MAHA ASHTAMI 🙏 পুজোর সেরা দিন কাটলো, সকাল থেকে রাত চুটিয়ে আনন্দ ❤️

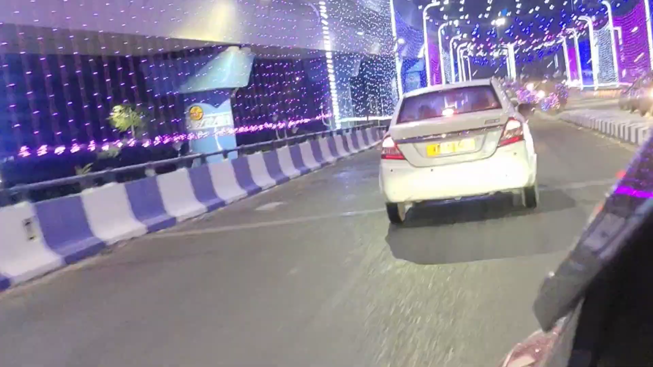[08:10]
আর রাস্তাটা এক সেকেন্ড দেখো সবাই মিলে, যে কি সুন্দর লাগছে, আলোয় ঝলমলে একদম পুজো কলকাতার রূপ।